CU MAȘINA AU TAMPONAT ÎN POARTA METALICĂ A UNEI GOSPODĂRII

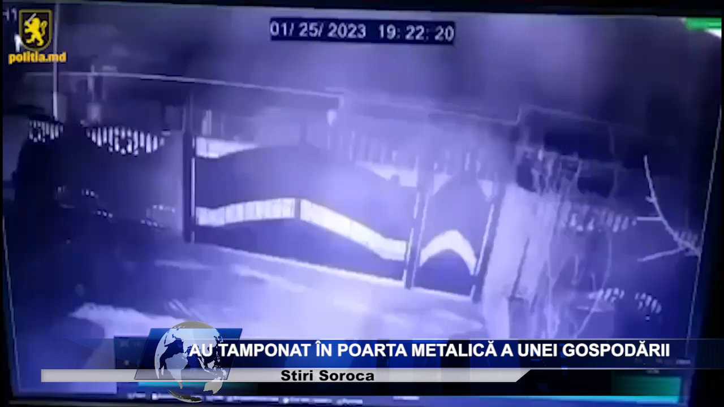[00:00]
Accident grav la sângerei, un cuplu a ajuns pe patul de spital după ce mașina în care se aflau s-a izbit în poarta metalică a unei gospodării. Accidentul a avut loc în seara zilei de 26 ianuarie. Potrivit poliției, șoferul de 44 de ani care conducea un Volvo a pierdut controlul asupra volanului. Automobilul a derapat de pe traseu și s-a izbit într-o poartă metalică. Din imagini putem observa cum mașina lovește puternic poarta și ajunge în curtea unui gospodar.